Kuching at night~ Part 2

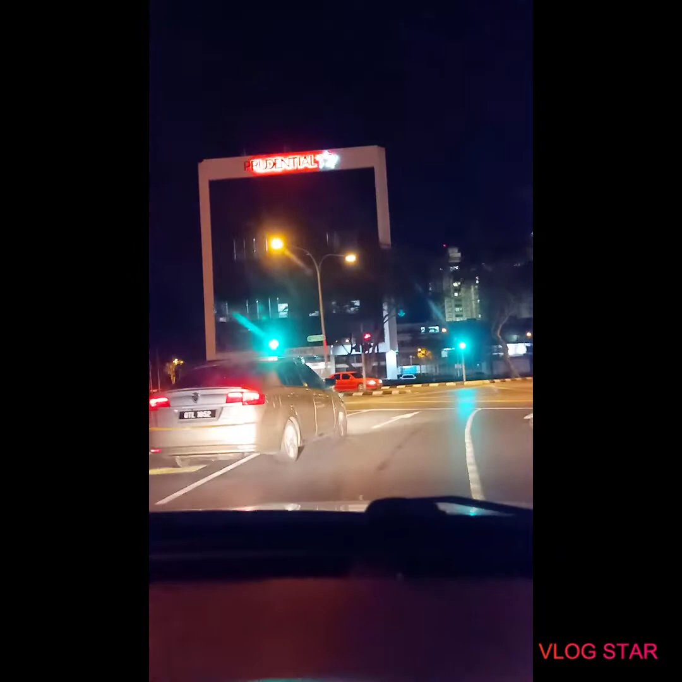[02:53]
Kalau hari raya, dia pun pakai baju Melayu. Kita akan cuba buat pusingan melalui
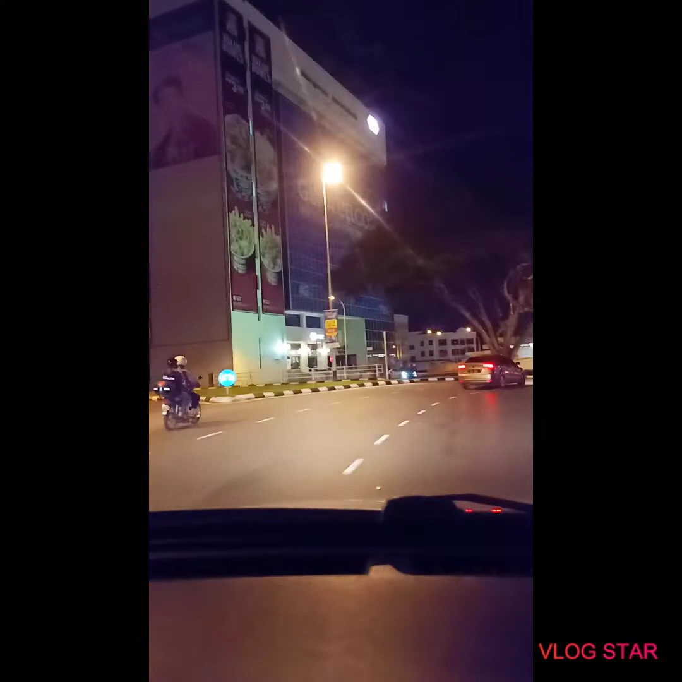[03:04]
bulatan ini menuju ke arah patung kucing itu. Sebab tadi kita hanya melihat dari belakangnya saja.
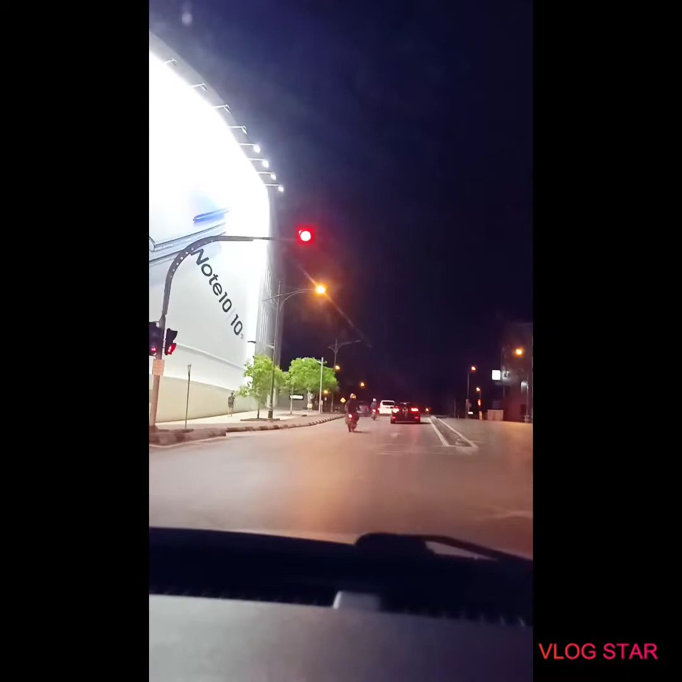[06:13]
The hills kat sini aku pun lupa dah. Apa ya Pullman? Pullman berada di sini ya. Pullman.
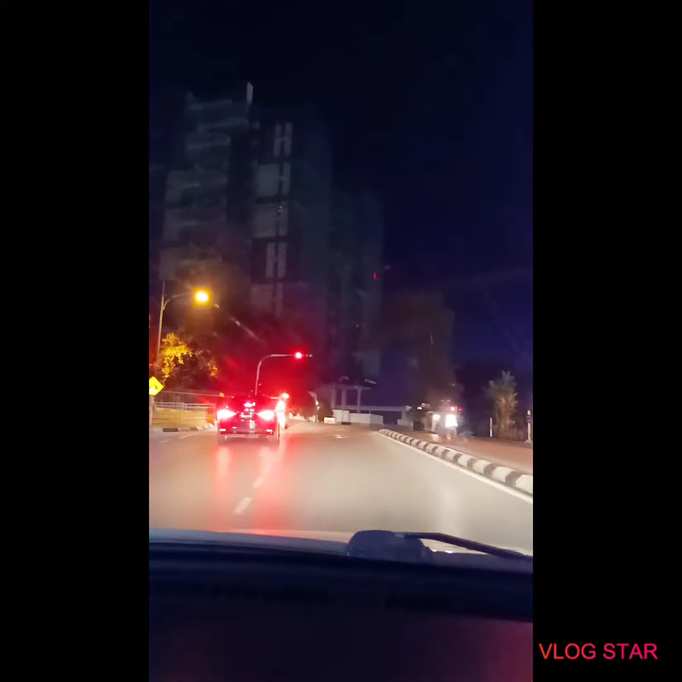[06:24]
Nah, saya kena berhenti di bukit ini. Aduh, janganlah.
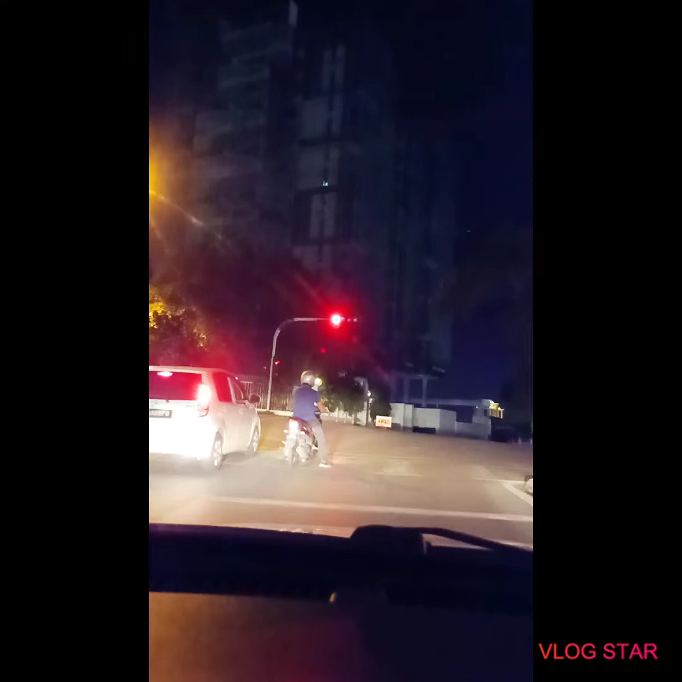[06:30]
Saya kena macam-macam keretaku. Okey, kita akan melalui kawasan hotel apa ini ha? Lupa aku.
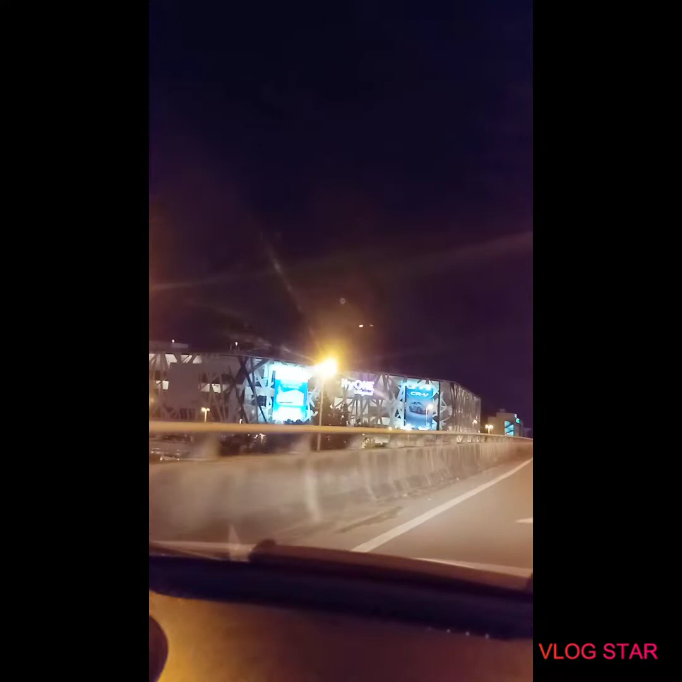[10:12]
dari sinilah saya menonton cerita The Rainbow. Rainbow. City One. Kali ini kita lalu sahaja untuk beri anda sedikit gambaran.
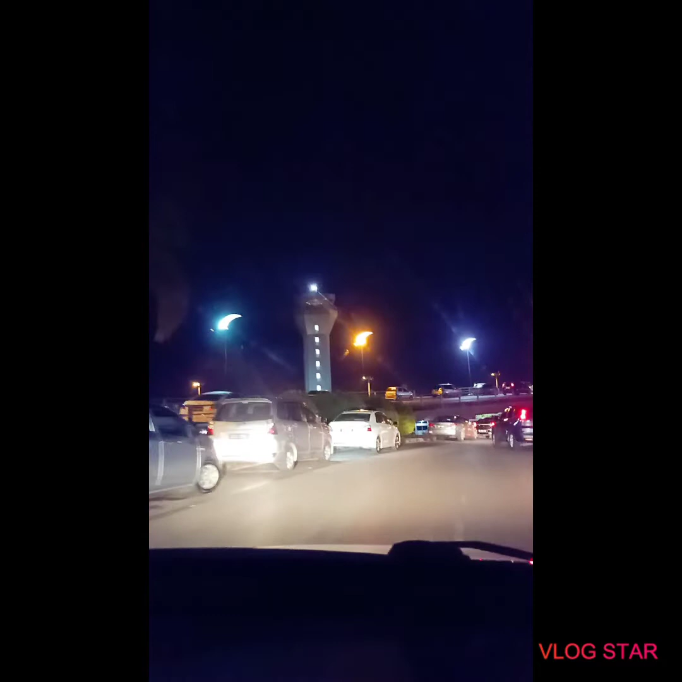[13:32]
Inilah dia laluan bawah. So, semua yang tiba di Kuching akan menggunakan bahagian bawah ini.
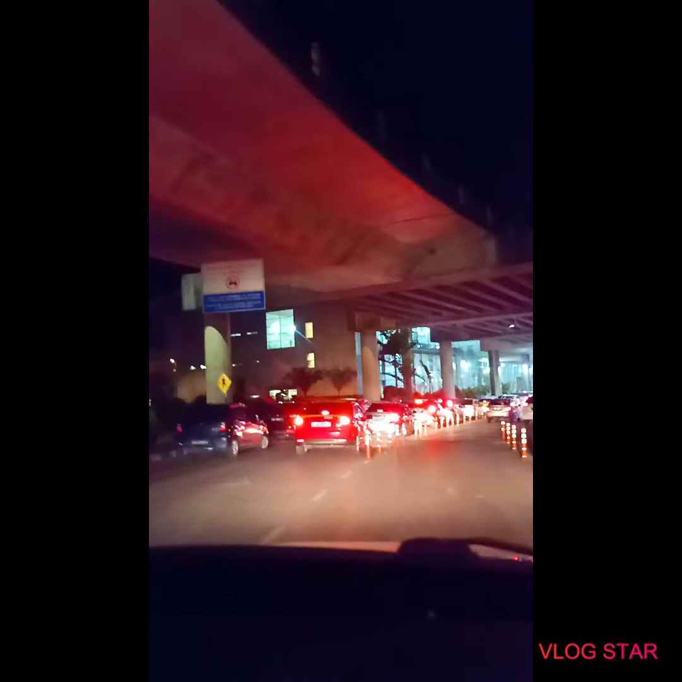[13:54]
Selamat datang ke lapangan terbang antarabangsa Kuching. Wow, sibuk juga pada malam ini ya.